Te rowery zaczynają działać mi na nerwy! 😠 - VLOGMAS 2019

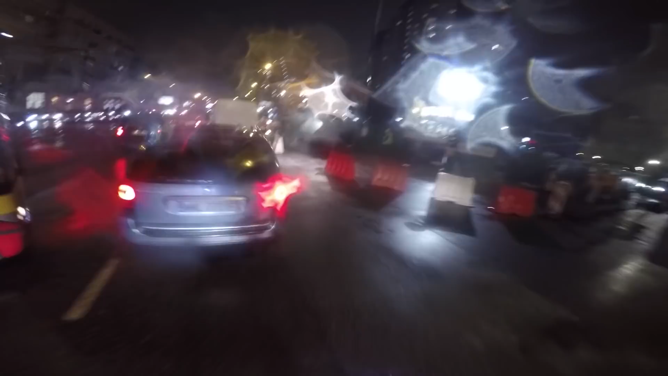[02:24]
No i teraz przydają się światełka. Pada. Mam nadzieję, że nie kopnie mnie prąd. Jest ciemno i zimno, ale nie jedzie się źle.
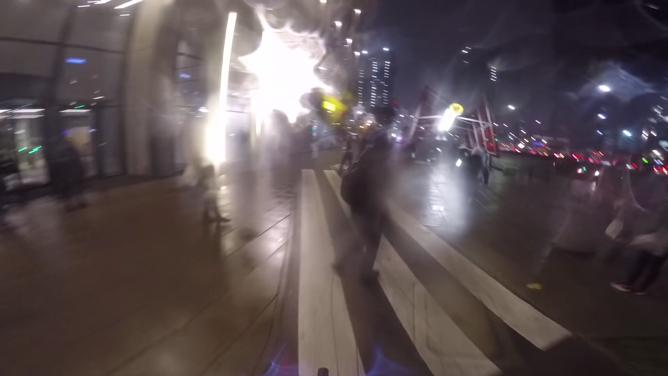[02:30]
Żałuję, że nie zmieniłem skarpetek na te powyżej kostki. Czuję się, jakbym włączył ten tryb kominka w Tesli.
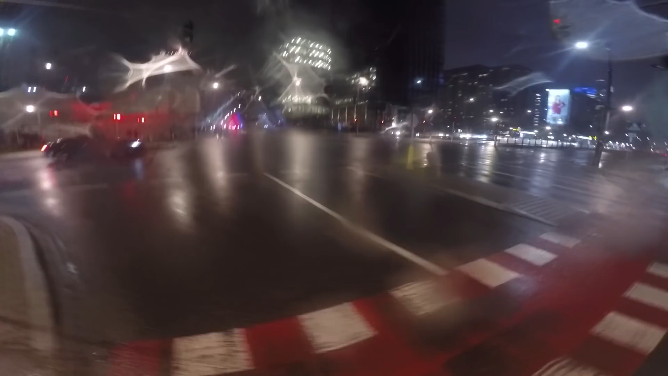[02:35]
Spójrzcie po drugiej stronie ulicy. Tyle osób na rowerach. Nie rozumiem tego. Ja to robię dla kontentu. Ja normalnie nienawidzę rowerów.
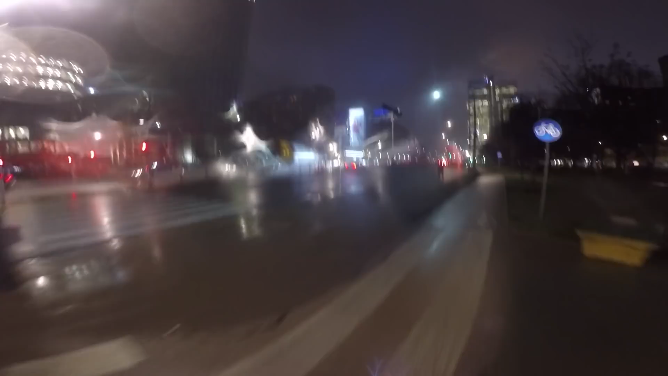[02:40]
Nie wiem, czemu ludzie sobie nie kupią samochodów. Będzie test. Tutaj bardzo łatwo wpaść pod samochód i zobaczymy, czy mnie zobaczą. O, w ostatniej chwili.
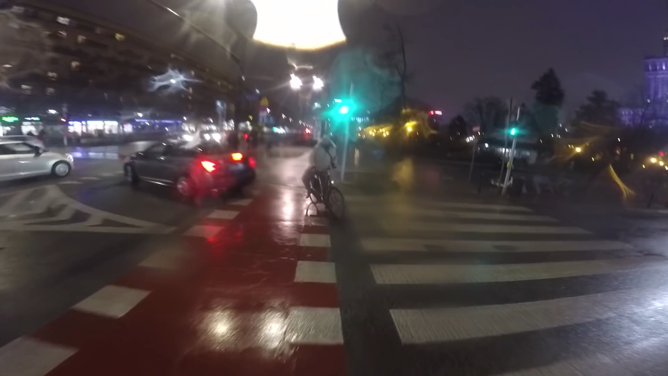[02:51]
Mało brakowało. Jakby miał takie zajebiste lampki jak ja.
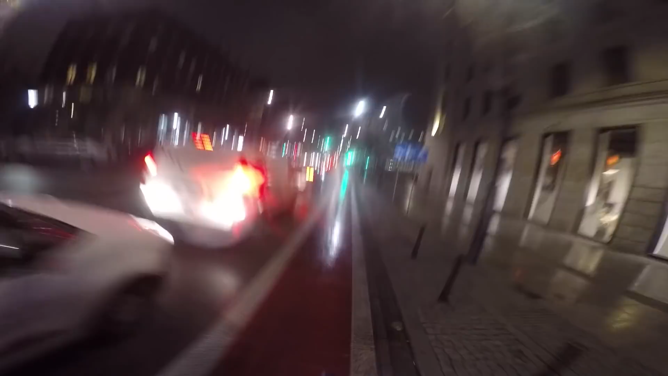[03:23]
Policyjny pościg na S5, czemu mnie tam nie było? O kurde, korek, serio, nawet na prawym pasie. Uwaga, jadę. O, dzięki.